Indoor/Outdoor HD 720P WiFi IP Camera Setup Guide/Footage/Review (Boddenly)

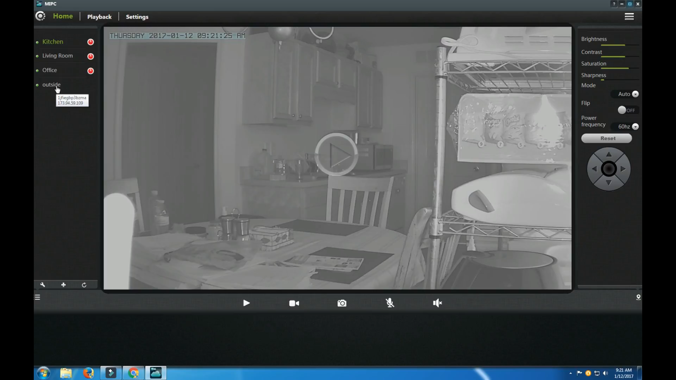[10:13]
and this is the actual camera that we're looking at right now here's the live play record you can record your own and from like video snapshot here's if you want to talk to someone if they're there this camera doesn't allow that here's sound it does record sound
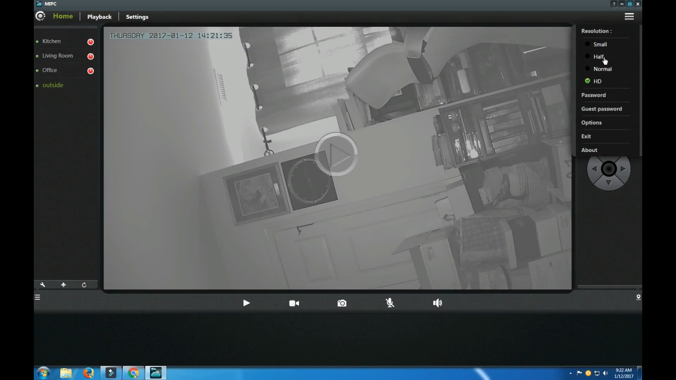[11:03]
60 hertz here you could turn it here's small half normal HD password guess password options exit about option you could show the download path which is